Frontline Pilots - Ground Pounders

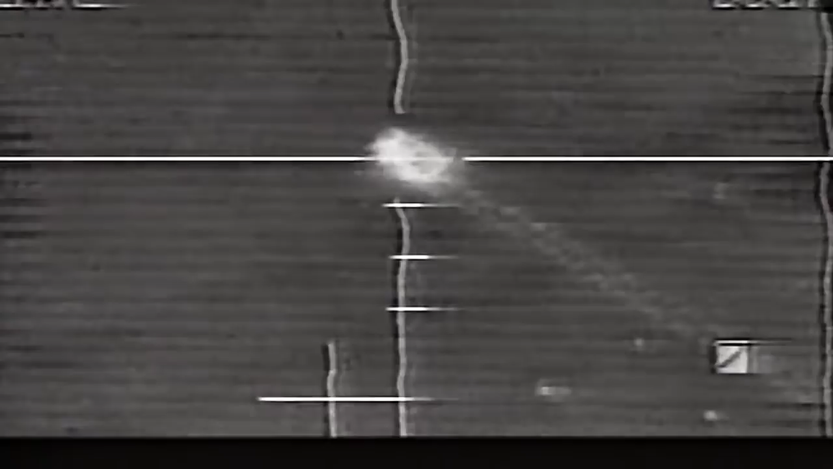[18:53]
And you're able to lock this missile onto that specific target. And once the Maverick missile has been launched off the aircraft, it's on its own, and it will remain locked onto that target.
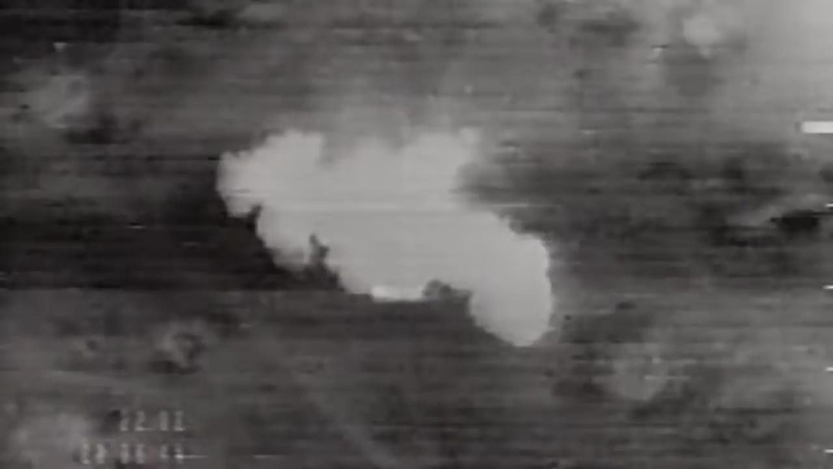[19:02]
You can just fly away and start heading the other direction while the missile continues to fly at its target.